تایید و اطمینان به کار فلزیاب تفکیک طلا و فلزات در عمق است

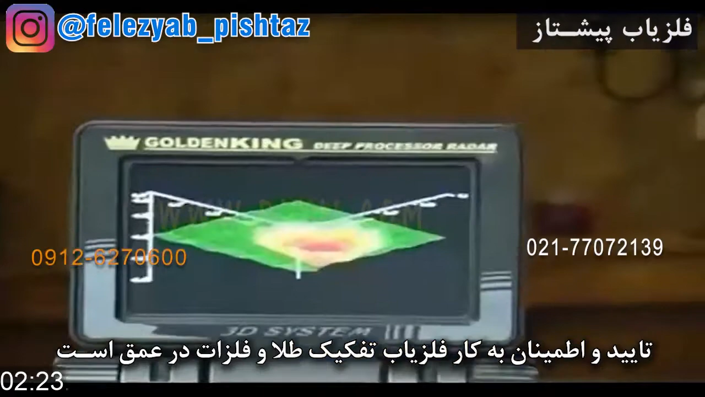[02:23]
در پالسی هایی هم که تصویری هست ولی چون اینا بالانس زمینی میشه اون بالانسی که اجرا میشه در
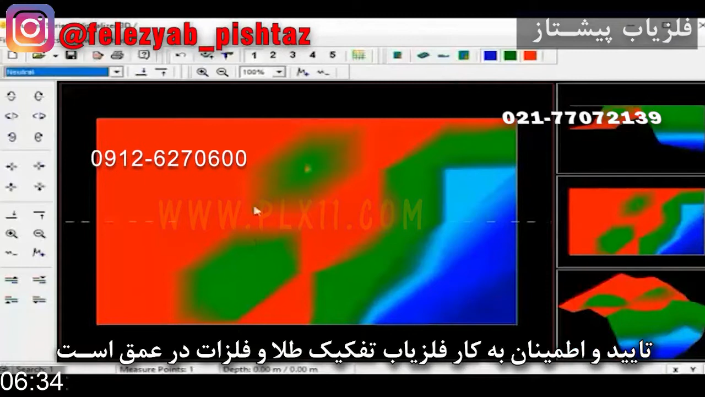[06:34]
وش کار نمی کنه و جزو یابنده ها نیست حتی اگه با این لکه سرنگی هم کار بکنه نیست چون اینا کود ویدیوهای داره
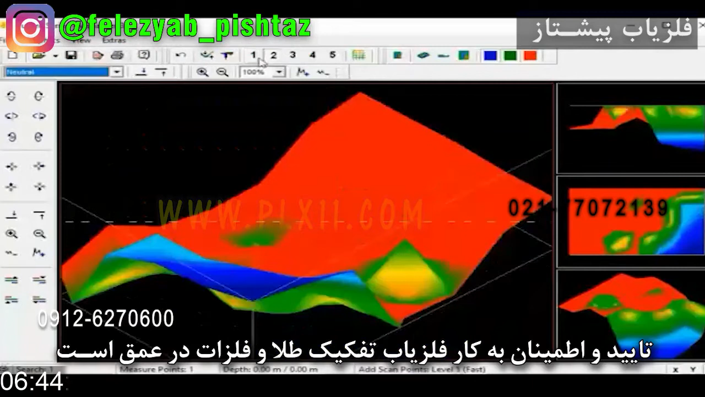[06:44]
سیگنال پایین با ویدیوهای کار میکنه و سیگنال بالا هم با ترشول که رو خواهش هم نوشته
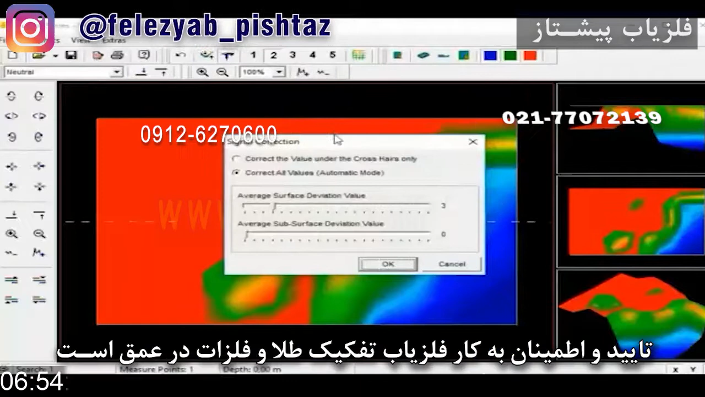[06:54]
مجموعا دستگاه هایی که توانایی کار کردن داره کارش همون زمان تمرین نشون میده و اپراتور میتونه با نحوه عمل کرده و با کنشاش آشنا بشه ولی باید با تمام عمل کرده یک سیستم